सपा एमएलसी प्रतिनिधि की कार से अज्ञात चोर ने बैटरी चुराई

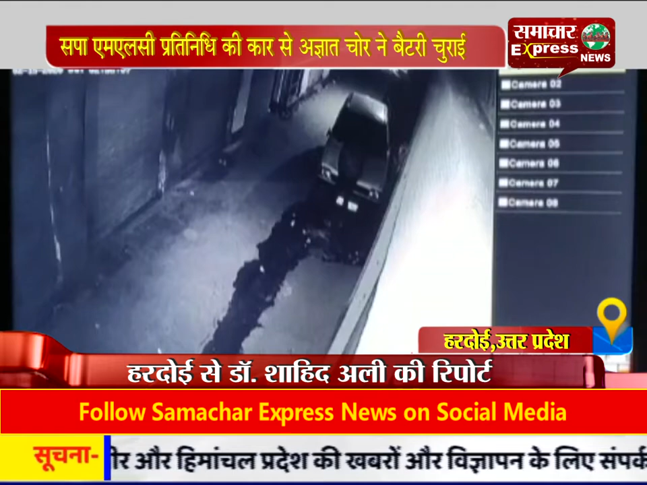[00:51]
पूरी वार्दात कैद हो चुकी थी जिसके आधार पर पुलिस ने मामला दर्ज कर जाश शुरू कर दी है फिलाल मामले में पुलिस सिसी टीवी फुटेज के सहारे अग्यार चोर की तालाश में जुटी हुई है हर दोई से समध आता है शाही दली की रिपॉट्ट ये थाना